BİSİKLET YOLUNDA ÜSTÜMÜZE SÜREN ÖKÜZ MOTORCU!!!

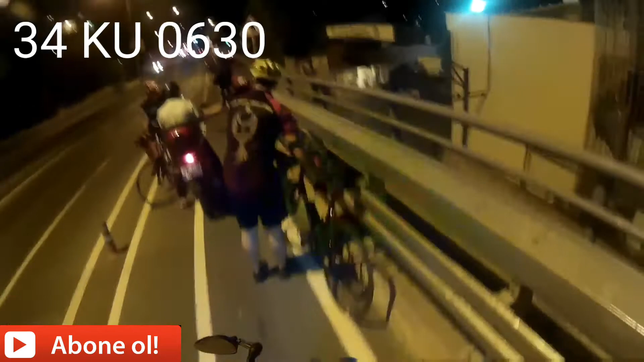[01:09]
Burası da motor yürü. Ya çok motor yürümüş ya. Zekalı.